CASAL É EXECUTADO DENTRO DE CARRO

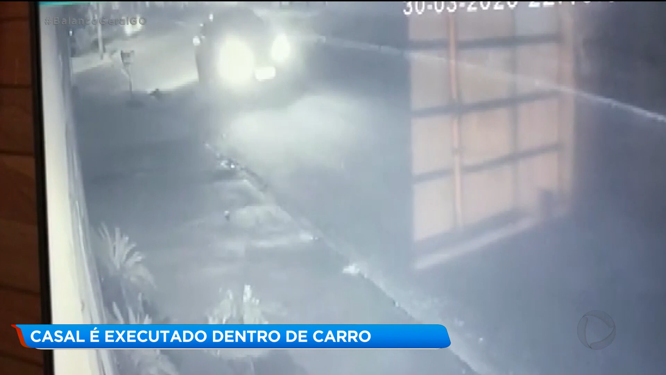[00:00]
Imagens do circuito de segurança de uma das casas da rua registram o crime.
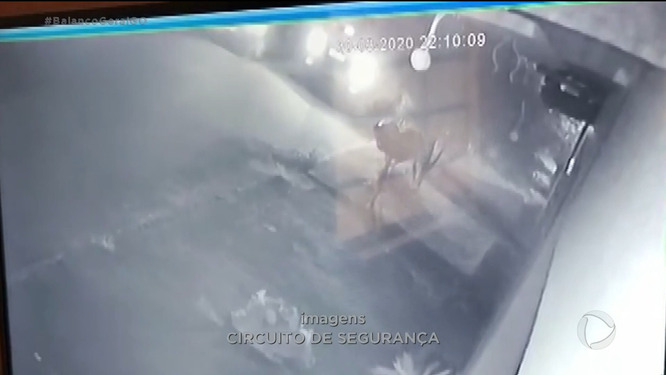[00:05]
Olha lá, Otamena, esse aí foi um tiro. Foi tudo muito rápido.